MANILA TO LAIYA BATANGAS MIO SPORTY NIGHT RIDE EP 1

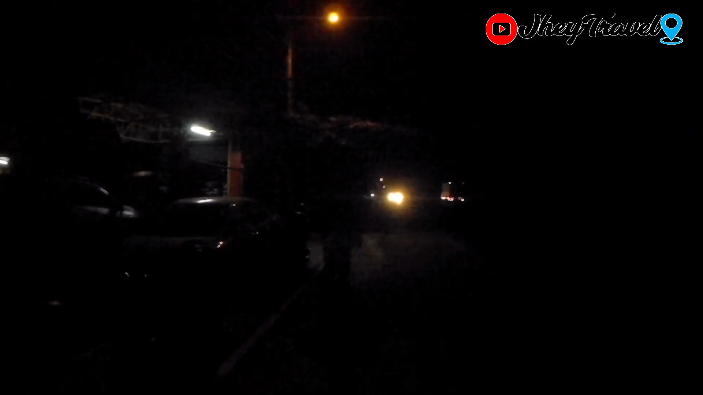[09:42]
Nandito na tayo sa kahabaan ng highway papuntang Lucena. Yung tropa natin natanggalan ng tornilyo sa pipe ni si Jerby.
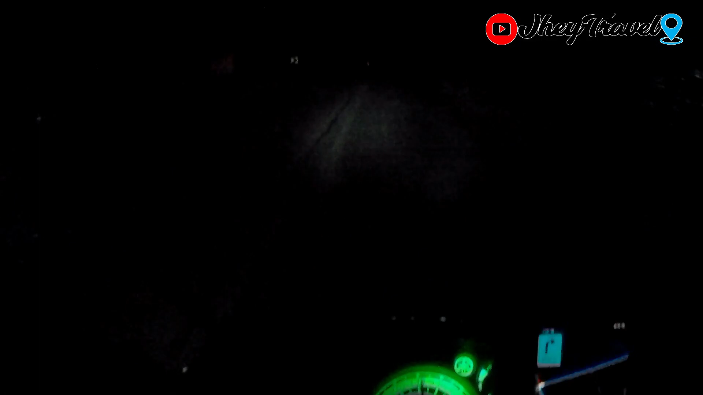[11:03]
Anong lugar na kaya ito? Ito guys, kakana na tayo yan, San Juan. Kakana na tayo dito. Punta na rin ng San Juan to, base dun sa Arapula.
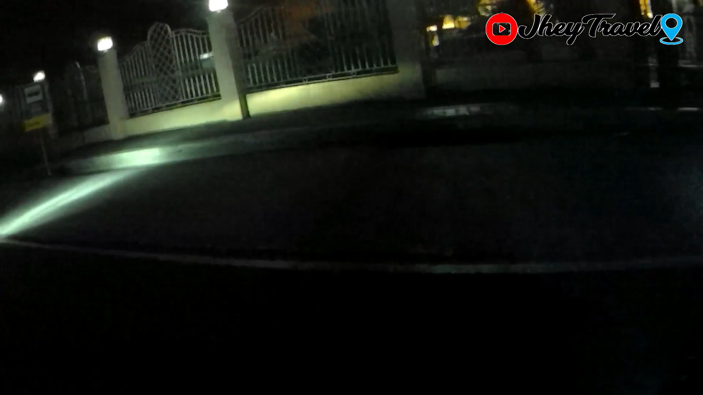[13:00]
Lagpas kami o ito. Nandito kami sa City Hall. Ito, dito, dito pala.
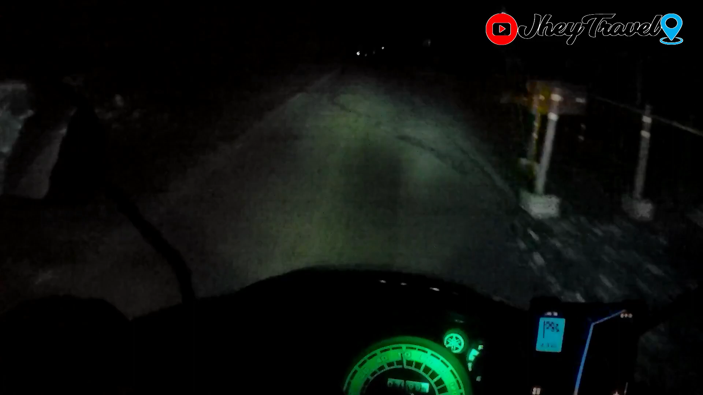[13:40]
Grabe yung diretsuhan na yun ah. May mga tumatawid pa ng hayop po siya. Buti hindi ako nakasagasa ng hayop. Pinabahan ako